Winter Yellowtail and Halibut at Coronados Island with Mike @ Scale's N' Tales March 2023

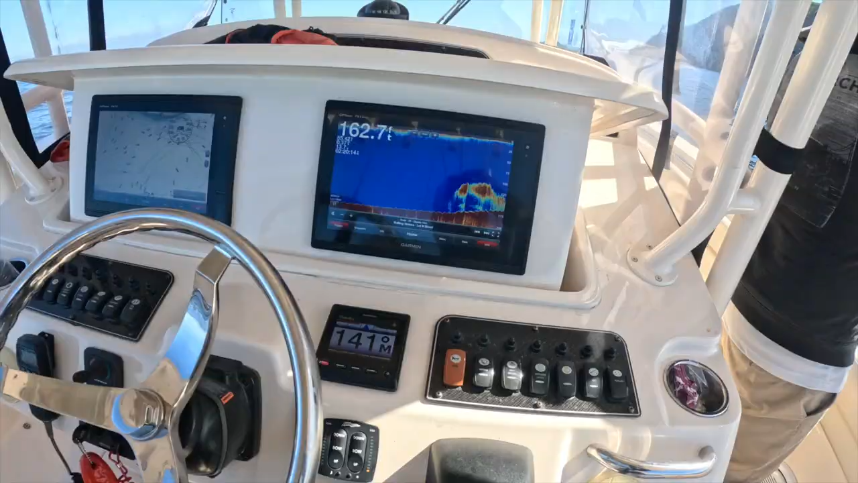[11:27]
Okay, yeah, that's a big ball of bait, all right.